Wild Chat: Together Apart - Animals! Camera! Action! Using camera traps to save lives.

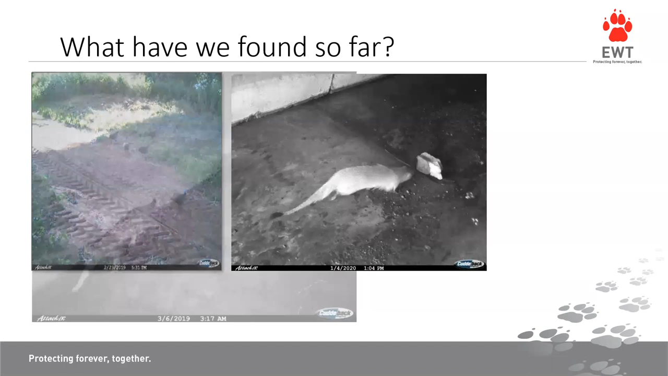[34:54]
It's a mongoose. And it's actually inside the structure. And what about this one? It's actually a domestic cat. So even domestic species use some of these structures.
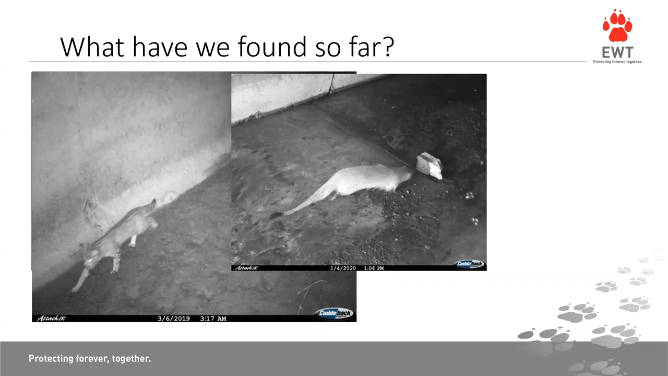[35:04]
And look at this. This is actually one of the swallows that I was talking about that use these structures naturally.
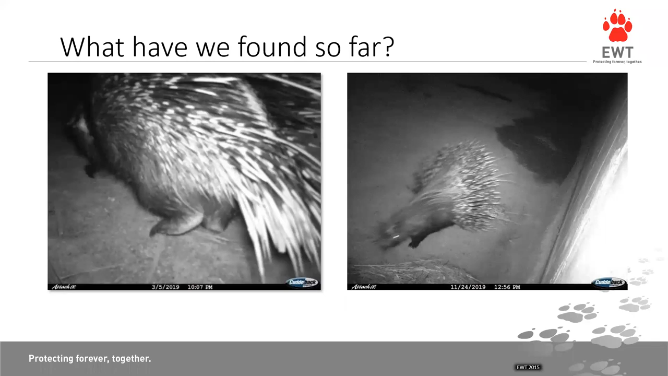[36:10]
And this porcupine, we suspect it's the same one because he then comes back about four o'clock in the afternoon. So it's nice to see that he's going back and forth in this structure and therefore safely crossing the road. And this one's really interesting.